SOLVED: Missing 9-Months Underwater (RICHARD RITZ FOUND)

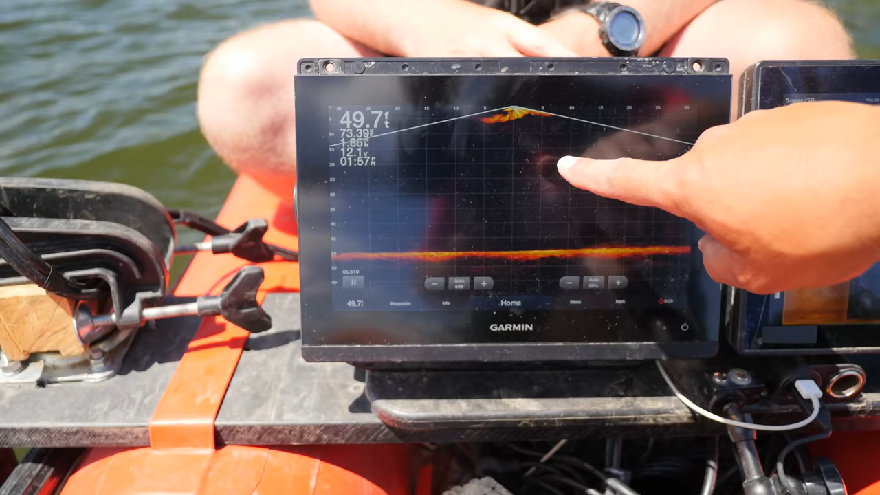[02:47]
On screen: depth 49.7 ft
This one over here is a live scope. So what's actually happening in real time, like if a fish was to swim by or we go over the top of the car, you're seeing it in real time.
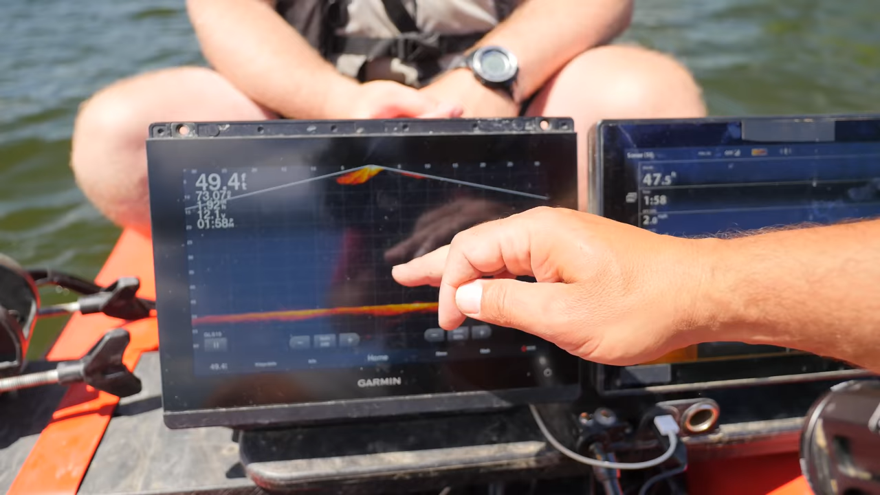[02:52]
We can back up, go forward, and pinpoint our position on this one.
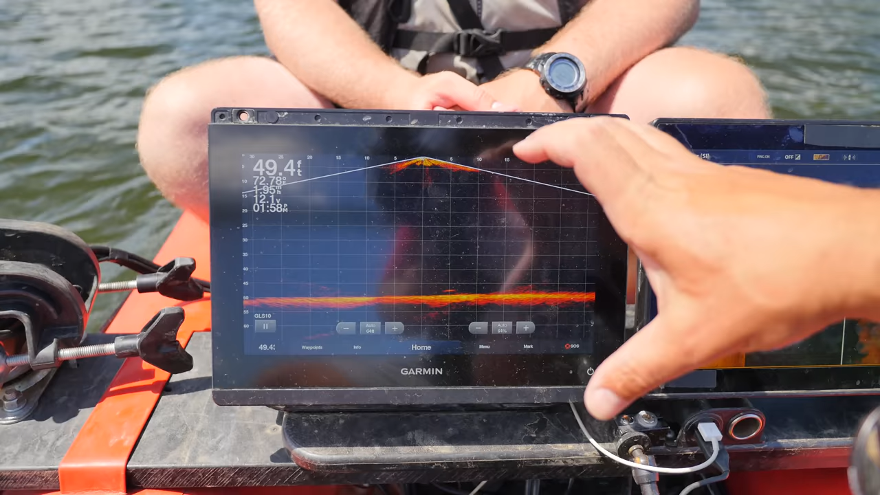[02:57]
This one over here is kind of a picture in time.
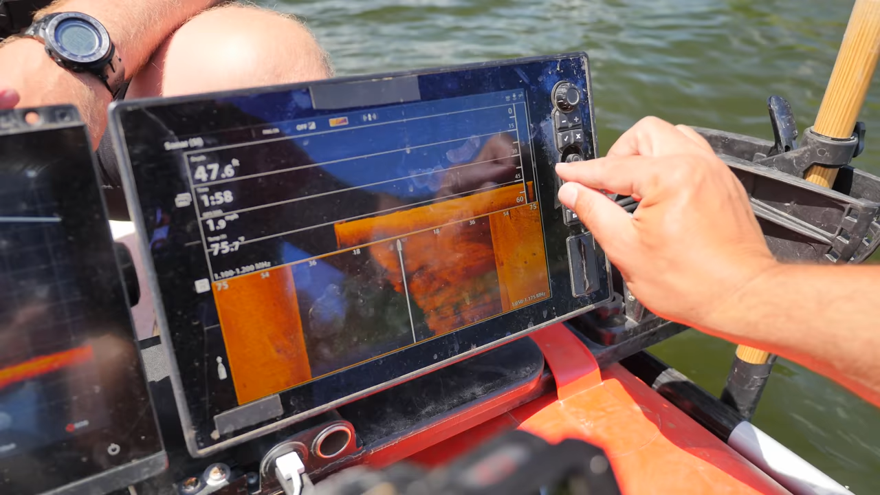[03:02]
On screen: depth 47.6 ft
So as we go over it, you'll see the screen come across. Same thing here, as we go over it, you'll see the screen come across.
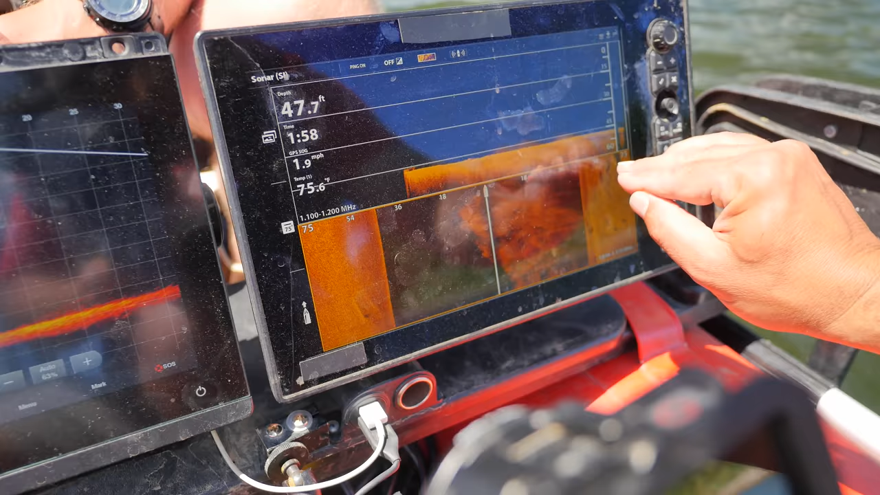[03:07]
On screen: depth 47.7 ft, water 75.6°F, speed 1.9 mph
We have two that we're working with here. One is down imaging.
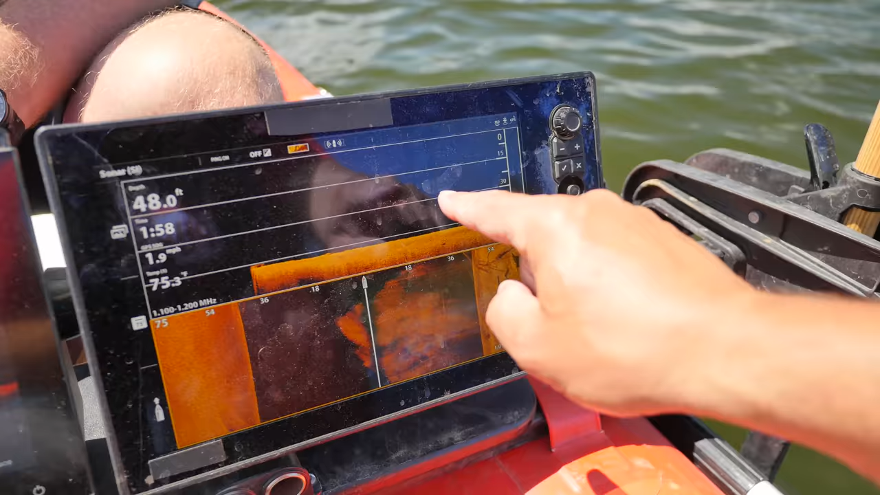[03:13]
On screen: depth 48.0 ft, water 75.3°F
So anything from the top here where it says zero to the bottom is water column from the boat to the bottom of the river or the lake.
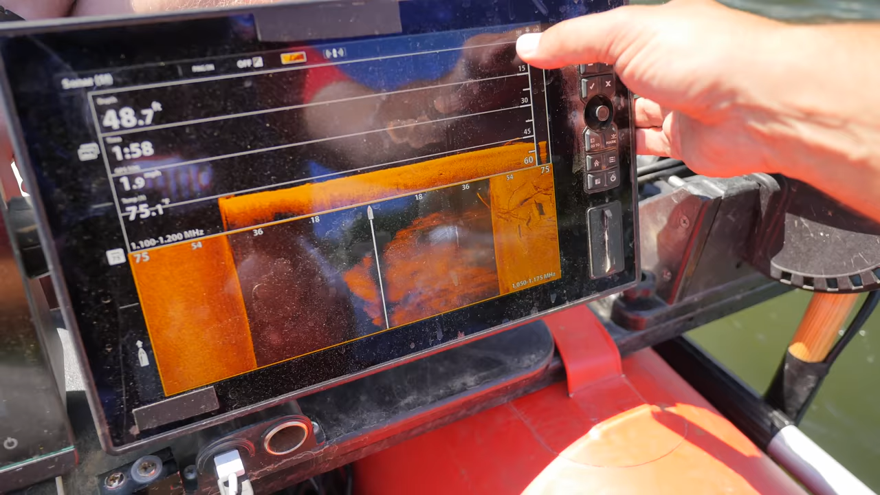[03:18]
Currently it's at 49 feet, and you can see the little,
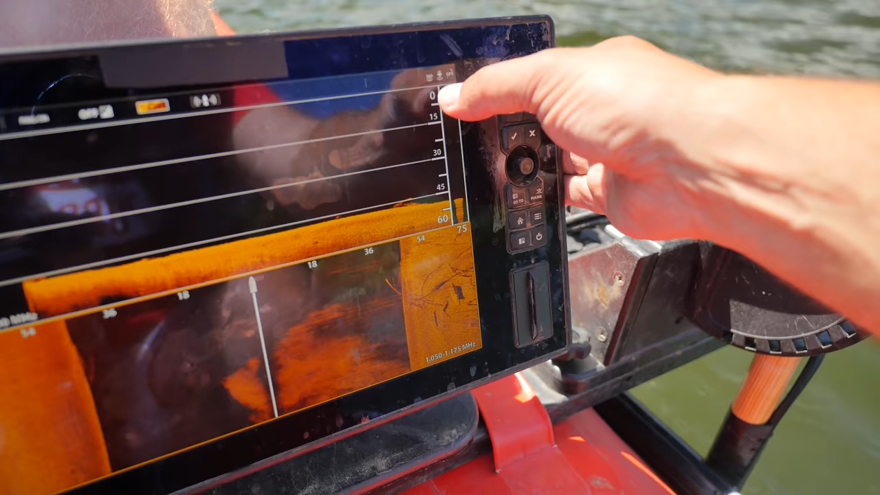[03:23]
you know, grid lines here, 45 feet, 49 feet, so you can see that we're coming up on 50 feet here.
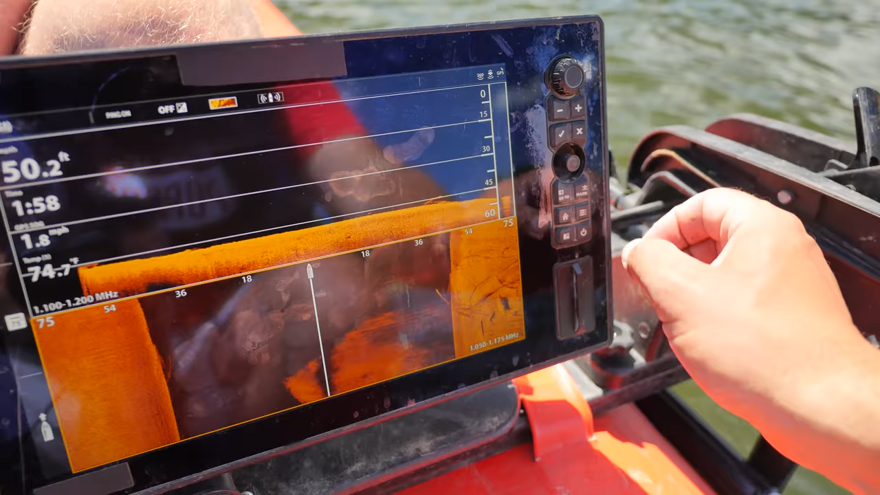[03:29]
On screen: depth 50.2 ft, water 74.7°F, speed 1.8 mph
Now this one here is side imaging. So with this one,
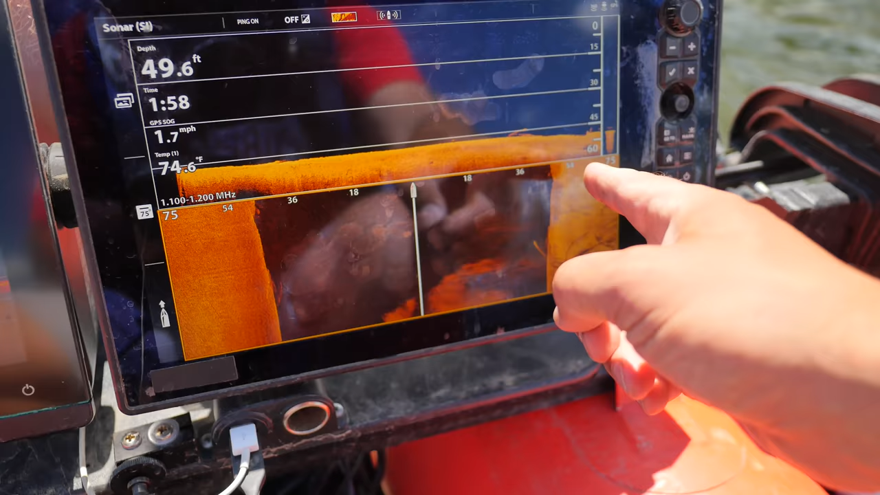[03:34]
On screen: depth 49.6 ft, water 74.6°F, speed 1.7 mph
currently we're casting 75 feet to the right, 75 feet to the left.
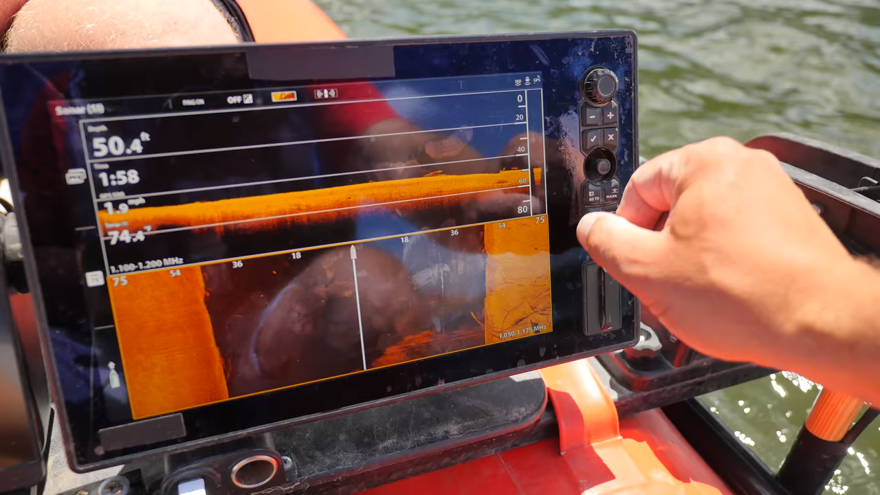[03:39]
On screen: depth 50.4 ft
When we get in deeper water, we kind of like to change this, and so we'll bump it up to, let's say, 100 feet is what we'll do.
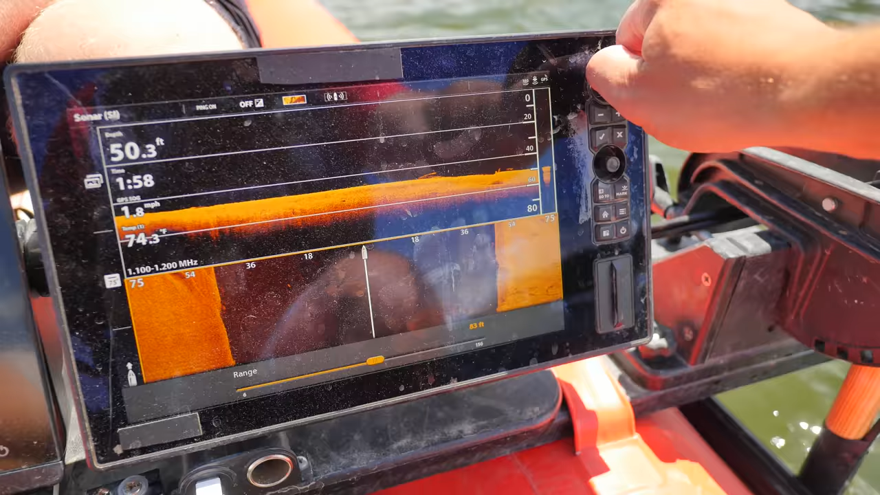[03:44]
On screen: depth 50.3 ft
So we're casting 100 feet to the right, 100 feet to the left.
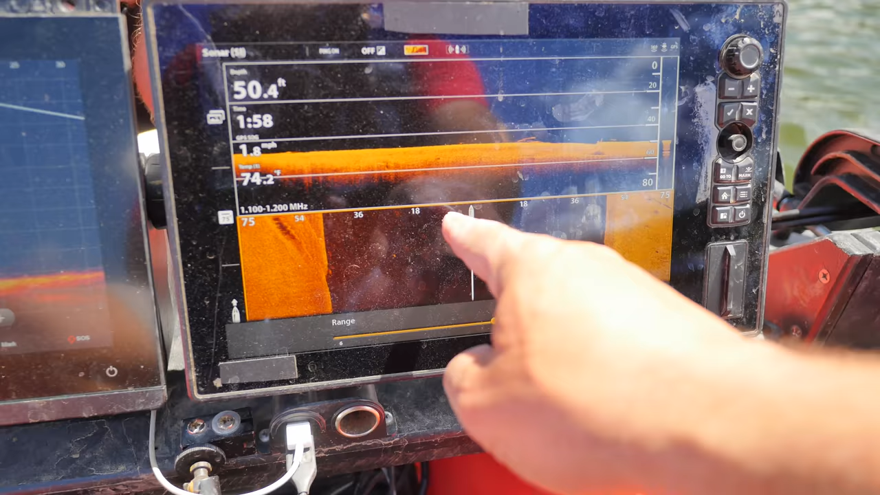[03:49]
On screen: depth 50.4 ft
Now anything from the boat here, black water column, is, so it's 50 feet deep.
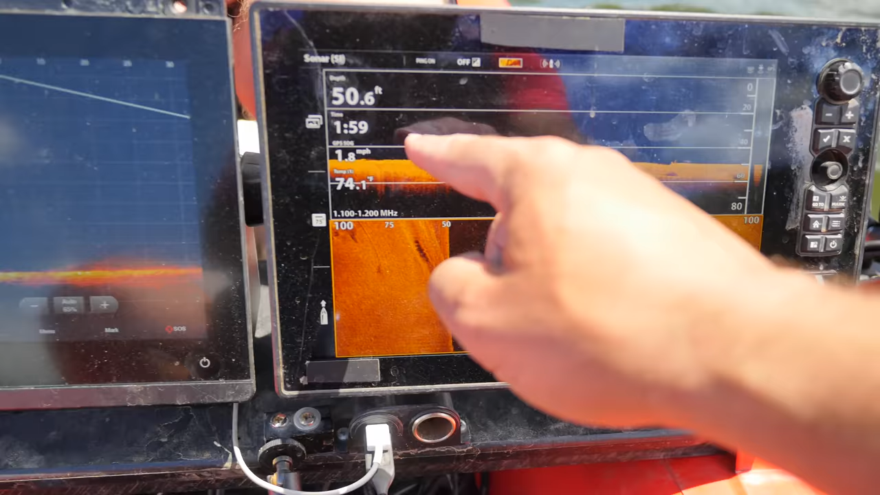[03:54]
On screen: depth 50.6 ft, speed 1.8 mph
So as this comes in and out, it's going to correlate with this depth number over here.
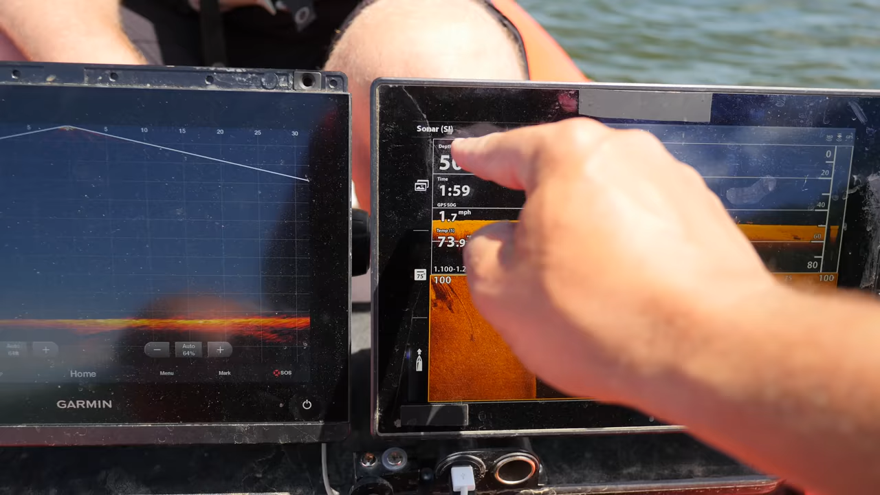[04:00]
So right now what we're gonna do is start scanning at the boat ramp, work our way out, we'll do some passes up and down and clear this area.